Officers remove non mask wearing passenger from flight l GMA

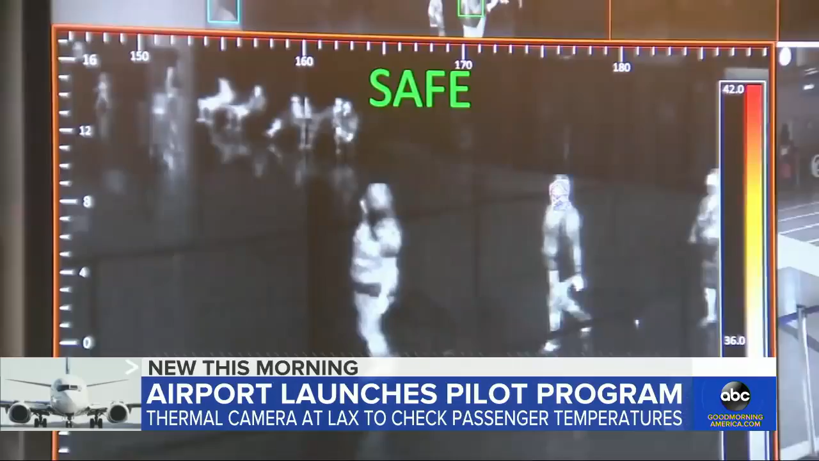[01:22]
So let's show you how it works. If you're a passenger at LAX, you'll walk right through here under the watchful eye of a thermal camera.